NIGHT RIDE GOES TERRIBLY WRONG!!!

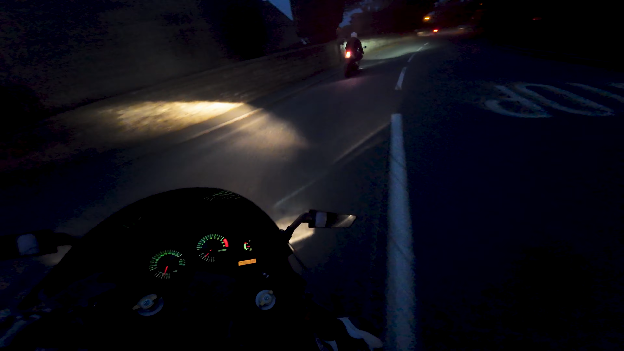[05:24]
You can't even insert one on this one. Ugh. He wasn't lying when he said no street lights. There literally is barely any light on any of this. Luckily, I brought my clear visor, people. Linked below. Get yourself a rib satchel and take your clear visor with you on night rides. Might not look the coolest wrapped around your waist, but you don't see it. You do not feel it. I forget that I've even got this thing on until I actually, like, look. And then you can keep a spare visor on your side of your ribs in a little pouch. Job done.
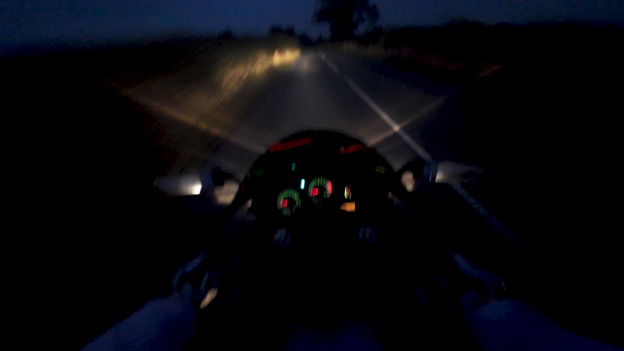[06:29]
I should really have my Waze on to like be able to see the road, but last time I did that, I crashed. So I'm not doing that. I'll just trust my vision to stay locked in. I don't know how much battery I got left either. Yeah, it is getting foggy. Oh, okay, this will look cool when we get closer to home. Scoot, scoot, scoot, scoot, scoot. Roundabouts. It's quite busy. It's quite late as well. I'm surprised how busy it is. People everywhere.